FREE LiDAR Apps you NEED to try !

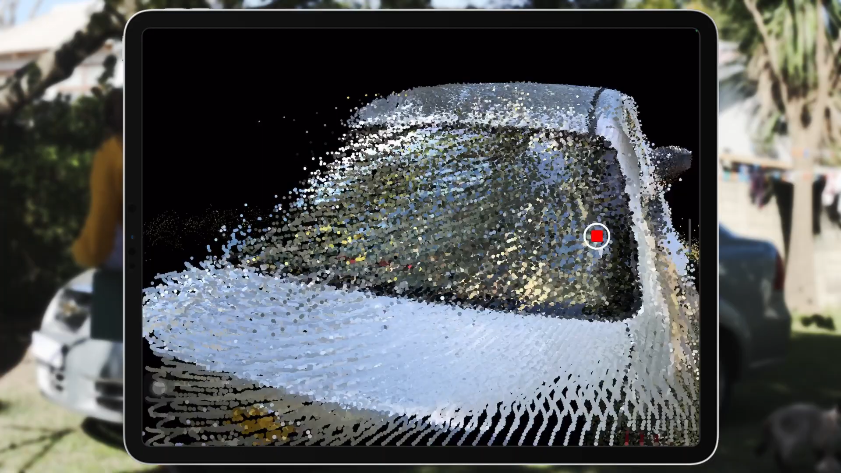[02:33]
This app is user friendly and it has limited amount of ads. Let's just try to color in this top here.
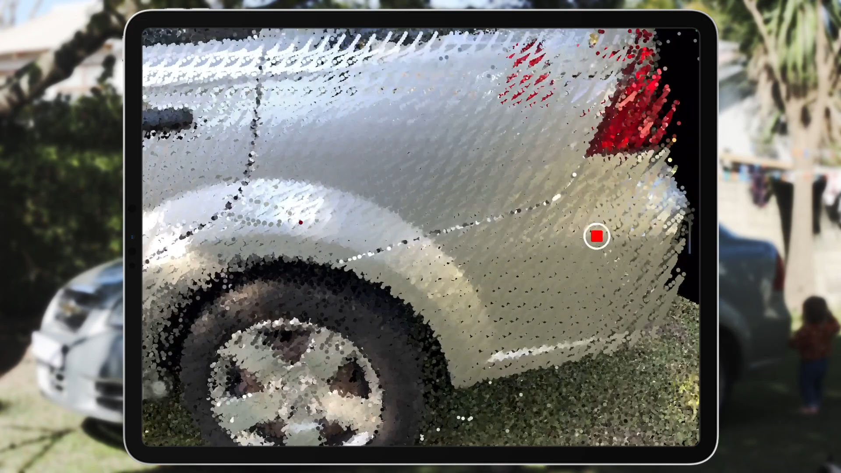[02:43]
And when you're done just press stop and done.
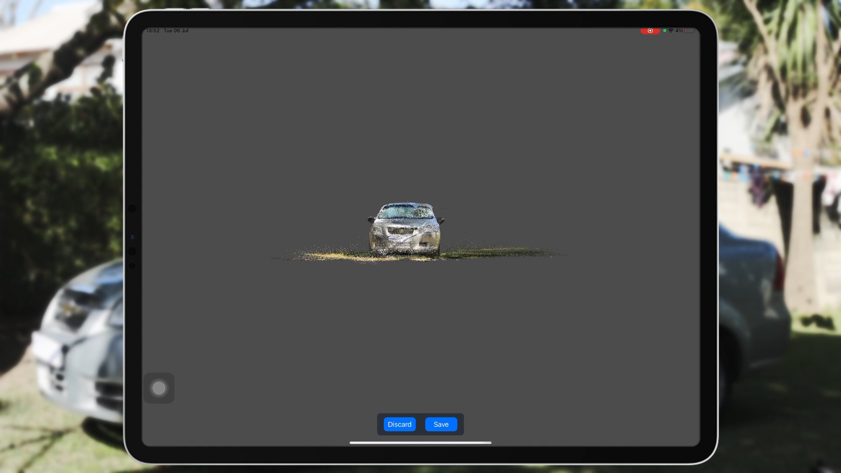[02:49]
There you can see your vehicle
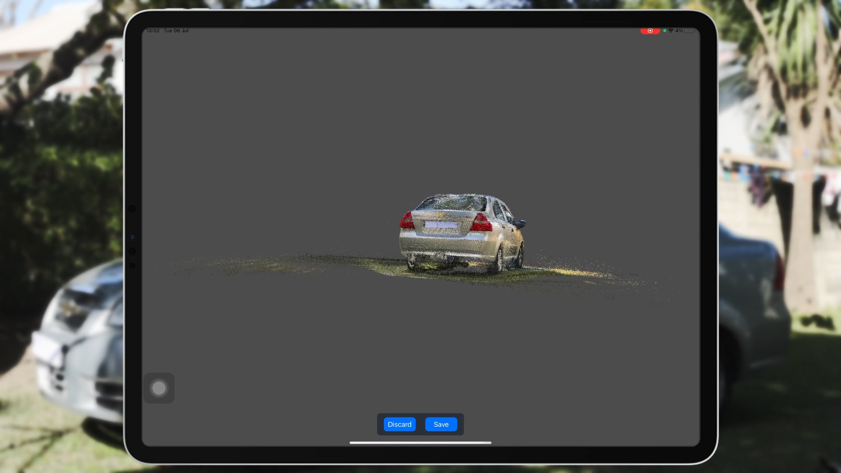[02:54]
and you can turn and zoom in.
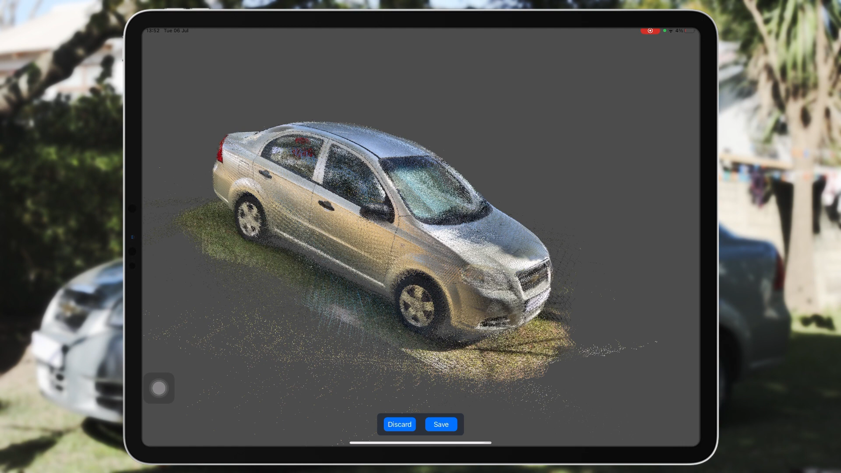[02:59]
I mean you got to say this is pretty cool. Then you can save it and it will save to your library.
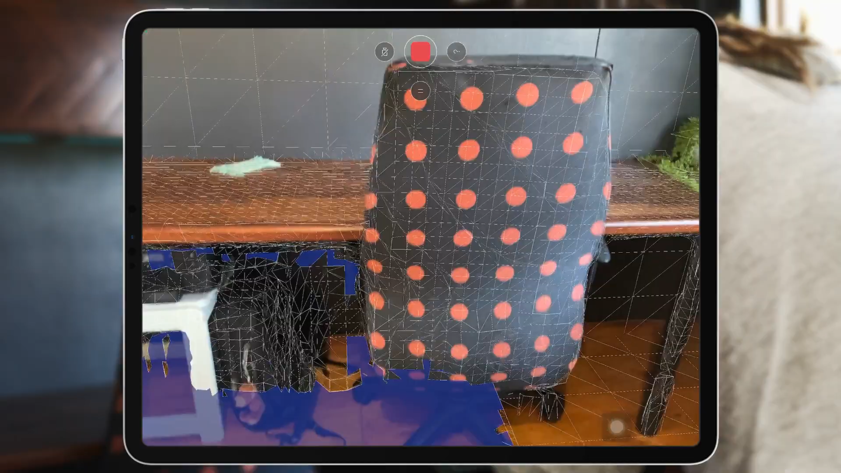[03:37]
So we're just going to go ahead and capture the whole room.
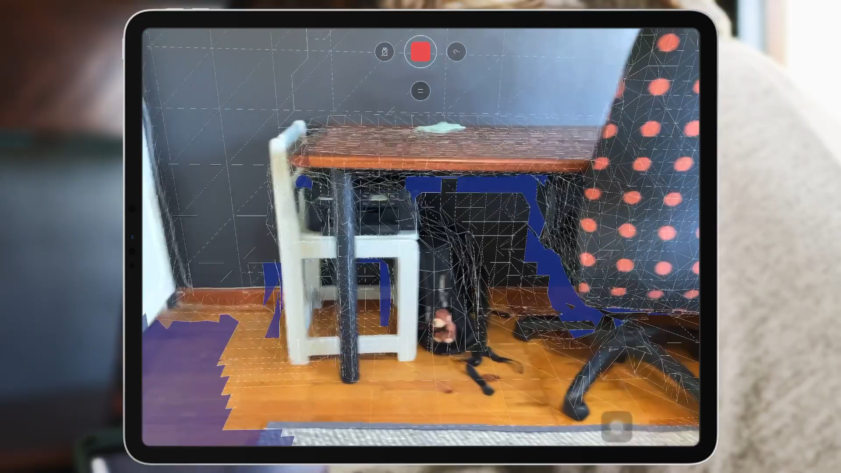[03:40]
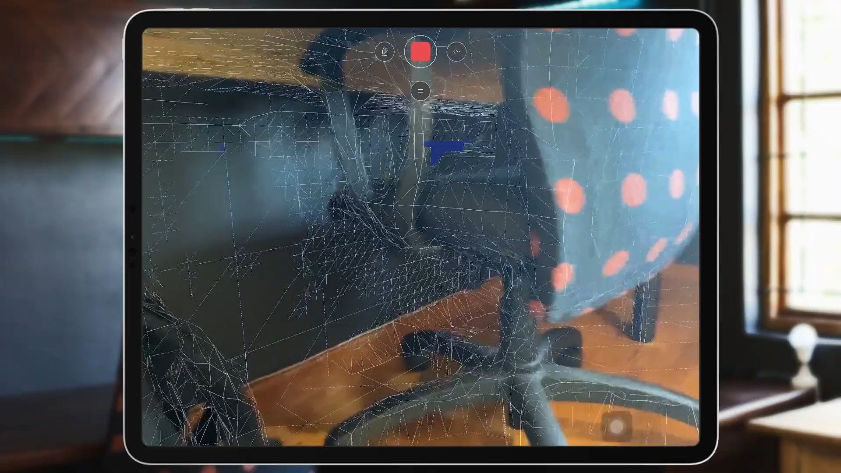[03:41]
Make sure to move it around a lot because if you have a long pause it will cause a drift.
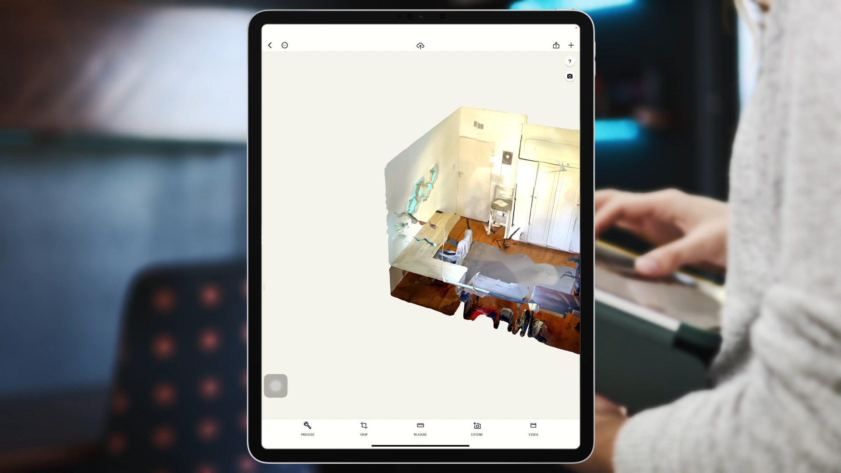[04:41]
So there you can see your room from far and then you can go in and see your room on the inside.